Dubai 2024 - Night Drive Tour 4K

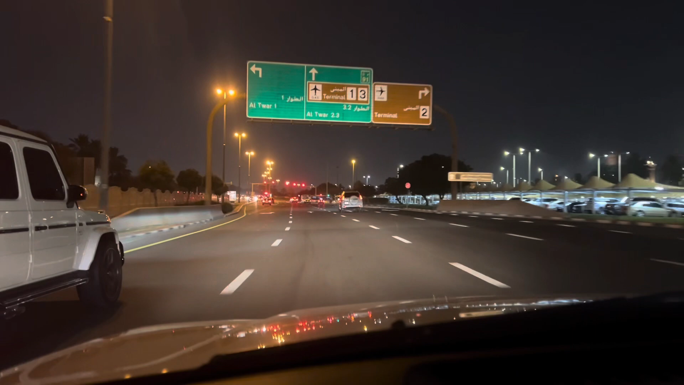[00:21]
सूरत हाल देखते हैं आज तो। अभी तक तो स्मूथ ही है, वही घिसा पिटा ट्रैफिक।
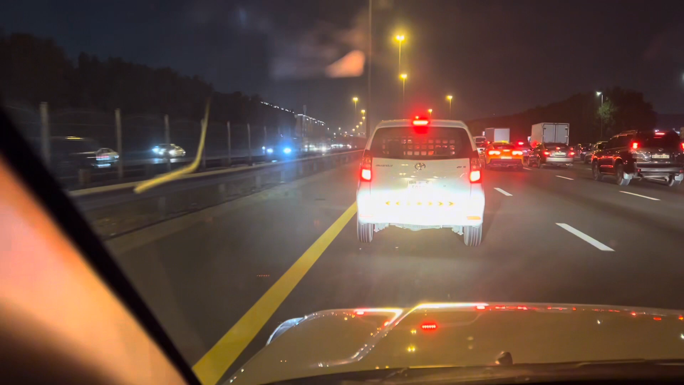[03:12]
ये अपना टोयोटा का एक मॉडल है, थोड़ा गुड्स के टाइप पे, तो जो भी डिलीवरी लोग हैं, जो छोटा छोटा डिलीवरी करते हैं ना, ये लोग दे यूज दे प्रेफर दिस व्हीकल।
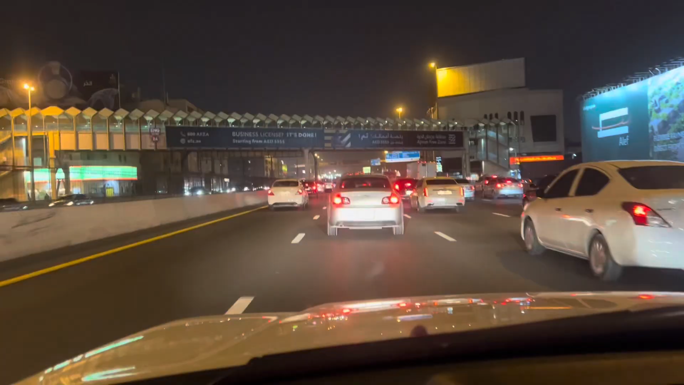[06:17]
आपको एक मॉन्स्टर गाड़ी दिखाता हूं, देखो दिस इज फोर्ड का F-150,
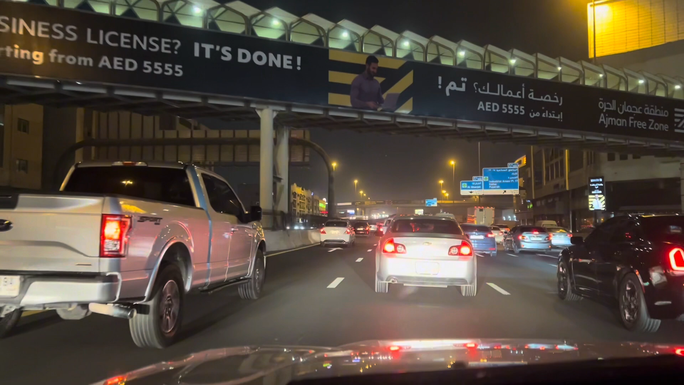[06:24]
बहुत क्लास गाड़ी है, ट्रक। एंड देखो